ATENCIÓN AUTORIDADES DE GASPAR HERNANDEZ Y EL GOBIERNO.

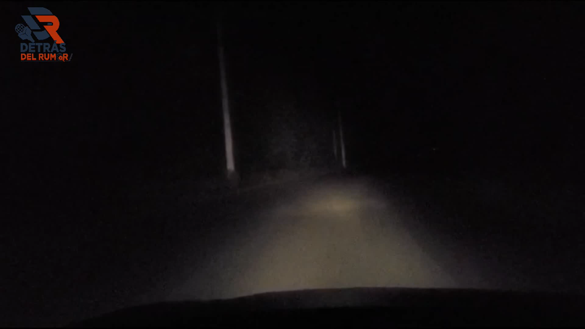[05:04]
Miren eso, miren. Ay, mi madre. Miren, miren, miren, miren, miren, miren, miren. No, no, pero así no puede ser, por Dios. Demasiado poca gente se mata aquí. Por Dios.
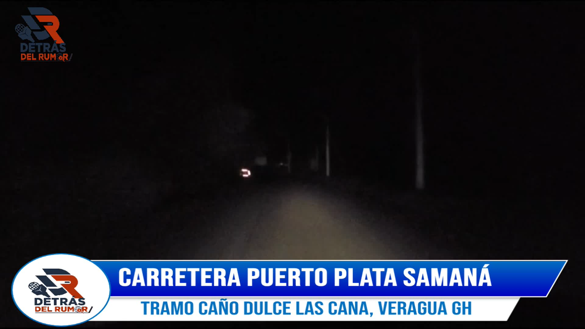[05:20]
¿Y dónde están las autoridades? Ave María. Miren, miren, miren, miren. Ave María. No, no, pero ven acá. ¿Y dónde están las autoridades del municipio y de la provincia? Por Dios. Miren, vamos llegando a la gana. Vamos a apagar la luz. Miren. Ave María. No, no, no, si la dejo apagada me voy por una culita. Ay, mi madre. Pero vamos a ver, vamos a ver de nuevo, de nuevo. Vamos a apagar la luz.